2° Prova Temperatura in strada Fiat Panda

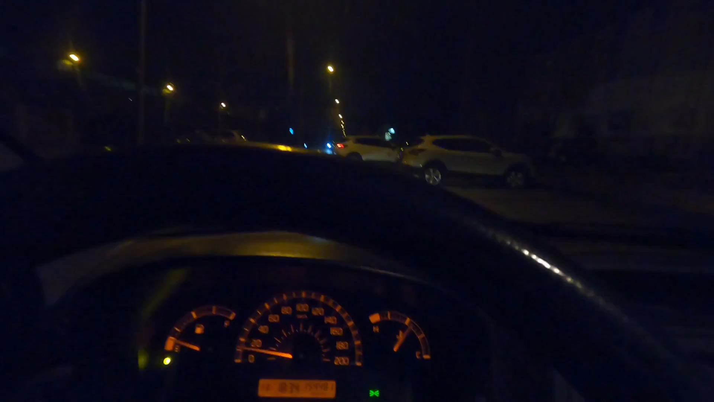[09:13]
c'è una macchina che sta uscendo niente ci fa passare grazie